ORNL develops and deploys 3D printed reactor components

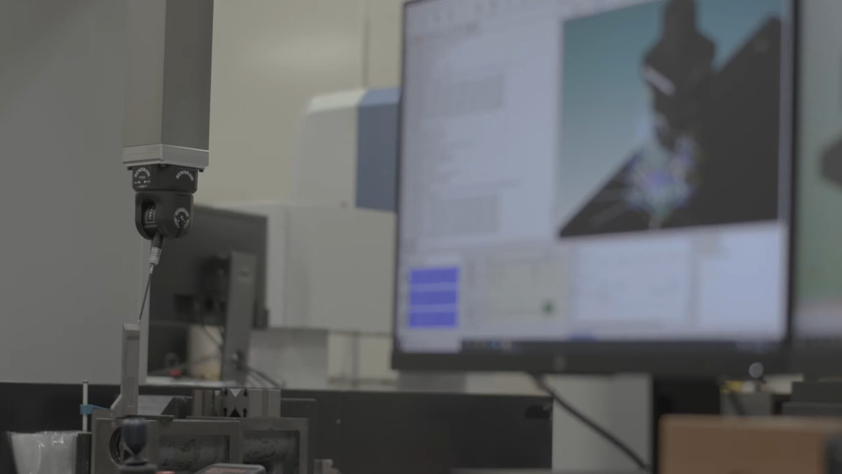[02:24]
And it gives us an understanding of every single
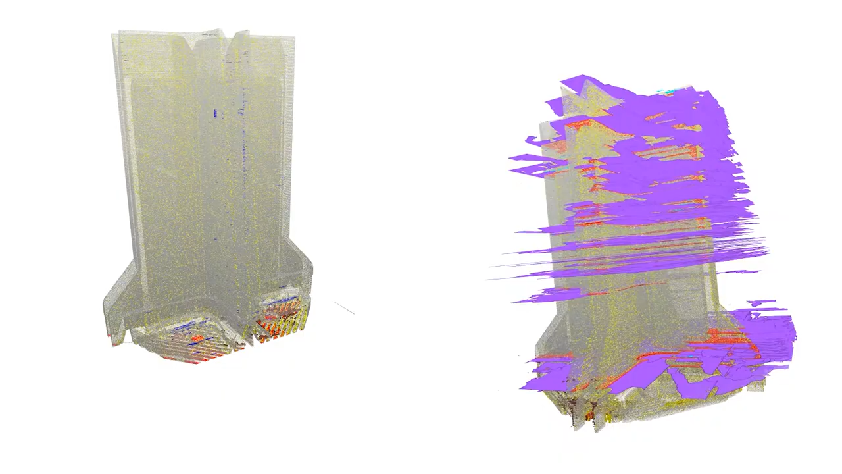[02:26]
defect that could possibly be in that component in three-dimensional space.
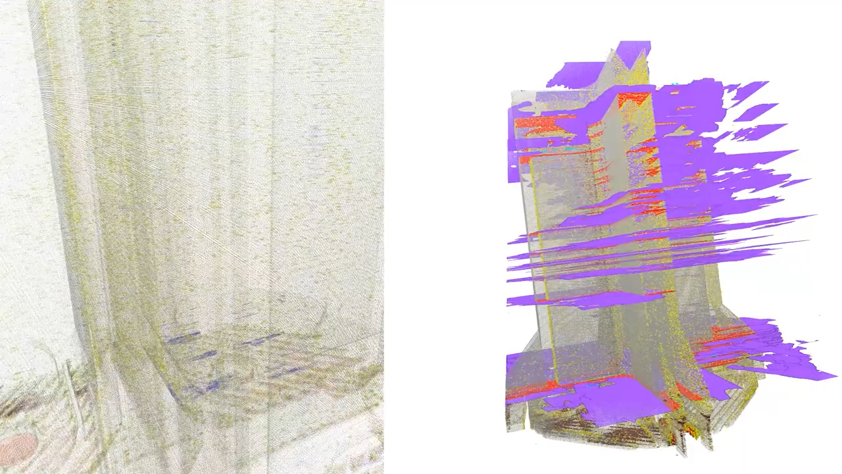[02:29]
We can couple that information to the actual end inspection and characterization of component.